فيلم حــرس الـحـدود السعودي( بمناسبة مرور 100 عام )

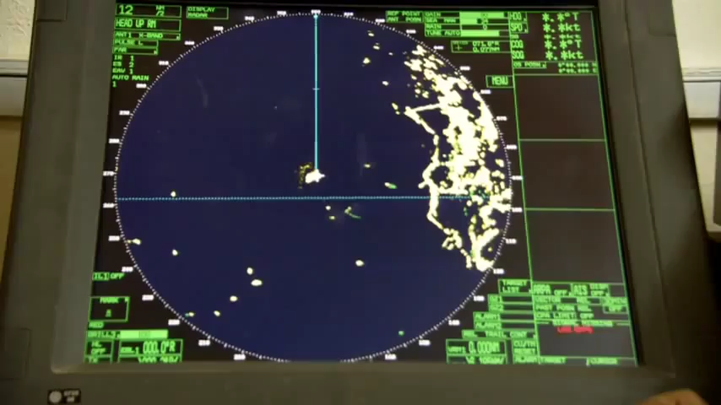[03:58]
لاحظ هدف على شاشة الرادار متوجه من الجنوب إلى الشمال على الأحداث 16/27/25